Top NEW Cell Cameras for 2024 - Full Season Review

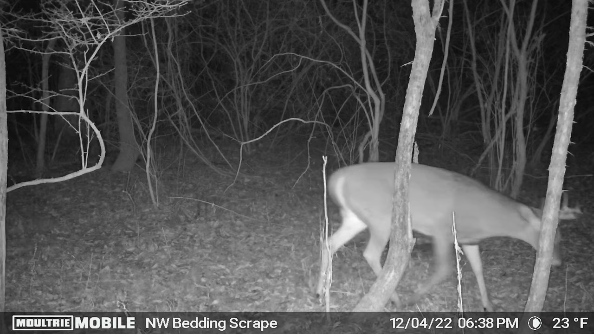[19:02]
Here's just an absolute slammer of a buck. Unfortunately, I'm pretty sure this buck did end up getting shot, which is a huge bummer, but really cool buck and awesome to see on video. At times, if a deer was just walking right in front of the camera, the trigger was a little bit slow. You just caught the tail end of this buck here.
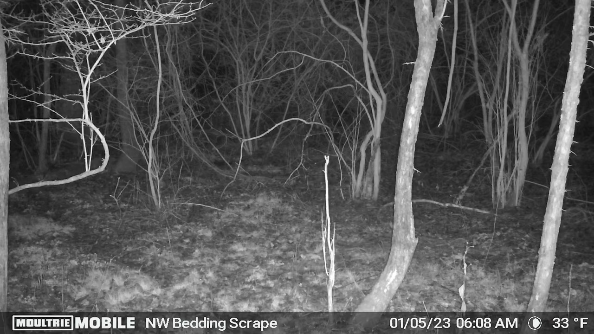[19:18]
And then to wrap things up, you got this nice eight point right in front of the camera. All three of these cameras accomplish the goal of giving you real-time intel of what's happening out in the field.